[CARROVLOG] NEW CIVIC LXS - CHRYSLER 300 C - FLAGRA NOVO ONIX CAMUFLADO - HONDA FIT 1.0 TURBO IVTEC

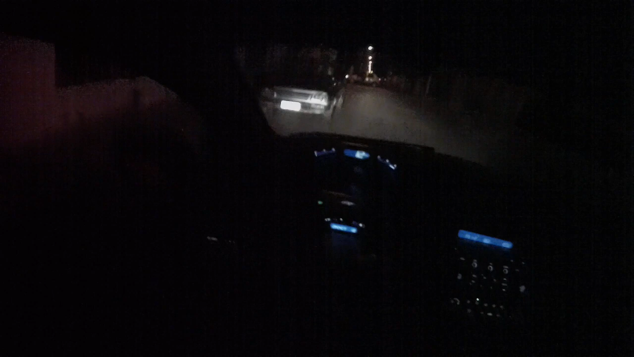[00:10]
olha que escuridão gente, tá louco hein, começar mais um vidinho aqui no meio desse escuridão, acho que a câmera nem pega direito né, olha o Chrysler esses tempos atrás, acho que pediram pra eu fazer um vídeo falando do Chrysler 300C, olha o Nazaro 20, vocês devem estar vendo aí né, eu ia fazer outro assunto, mas já que falaram pra eu falar um pouquinho do Chrysler né, acho que eu fiz o vídeo quando pediram pra mim,